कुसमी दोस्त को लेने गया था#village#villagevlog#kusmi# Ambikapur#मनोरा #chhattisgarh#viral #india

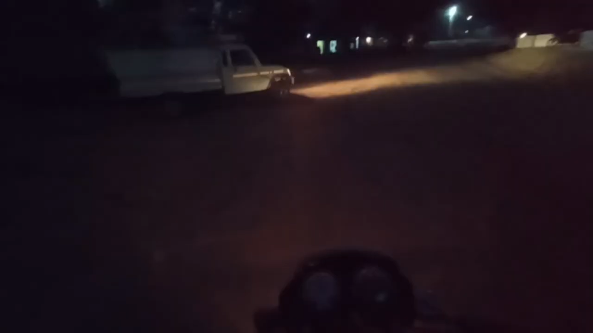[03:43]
तो गाइस हम लग पहुत चुके हैं किसमे और इधर चल लेट जाएगा अंभिकापूर के लिए और हम लोग को जाना पड़ेगा राइट सेट
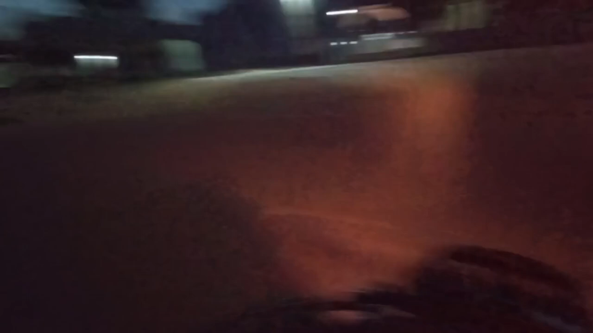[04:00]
यह रहा है यह रात का सीन है और हम लोग को जाना पड़ेगा
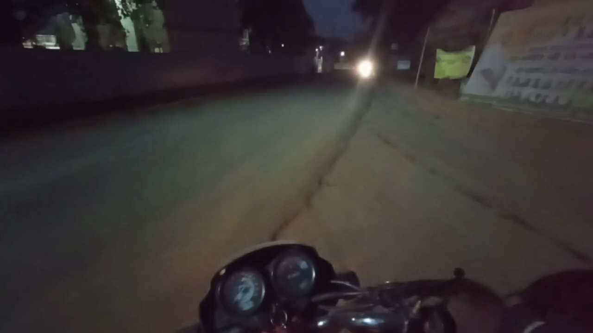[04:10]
इधर राइट साइड जाएगे तो थोड़ा नहां पर हाइवे रोड है न तो थोड़ा पार हो उस बार जाने के लिए थोड़ा दिकत होता है देख
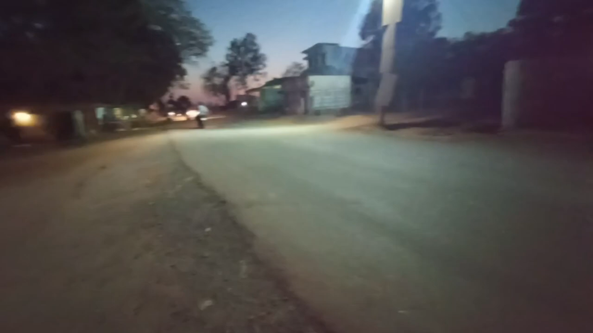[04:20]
सकते हैं नहां करना जारा और बहुत ही स्पिट इस्पिट आता है गाड़ी
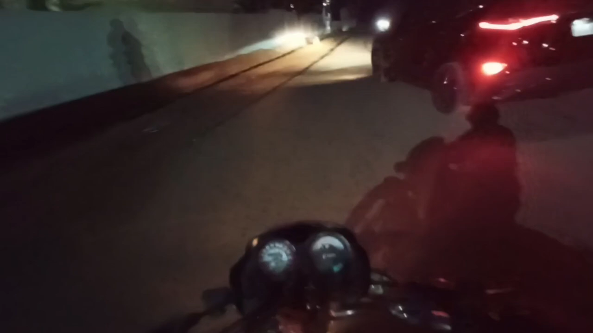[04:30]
यह रहा कुस्मी करना जारा और यह रहा मंदीर मस्ते दिखाई दे रहा है इसमें कहुंचने से पहले खाट पड़ेगा देख सकते हैं ज्यादा तो खाट नहीं है